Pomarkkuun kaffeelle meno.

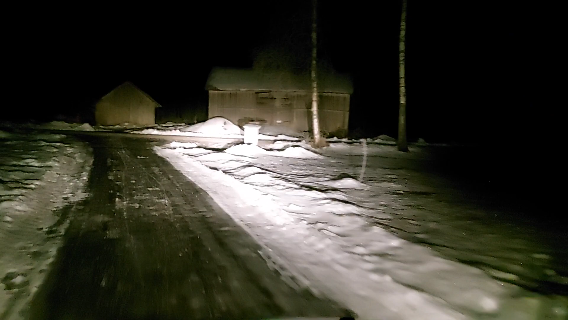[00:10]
On hiukan härmä ottanut kiinni tuohon jäätikköön.
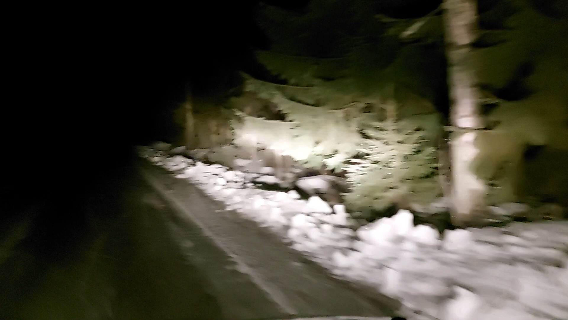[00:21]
Ja sitten eilen kun meni kuorma-auto tässä, niin tässä nyt näyttäisi niin kovin liukasta olevan kuin eilen oli.